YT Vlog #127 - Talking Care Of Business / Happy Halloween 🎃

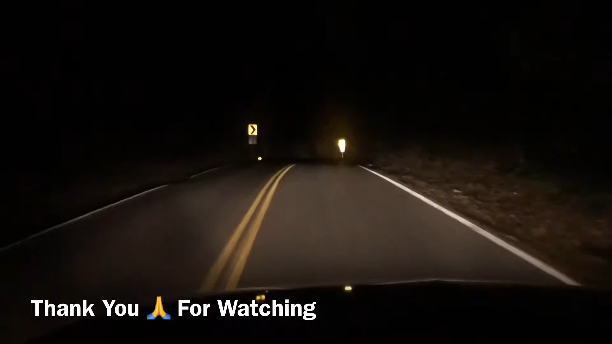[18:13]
So guys, I'm on my lunch break. I'm sorry I didn't get the chance to end today's vlog earlier, but apparently it is so dark out here. What the world is going on? I feel like I'm driving down a honey neighborhood. Like, Jesus, where's some light? Oh, there you go. I'm finna say where's some light at. but guys, I'm sorry I didn't get the chance to end today's vlog earlier. I'm on my lunch break.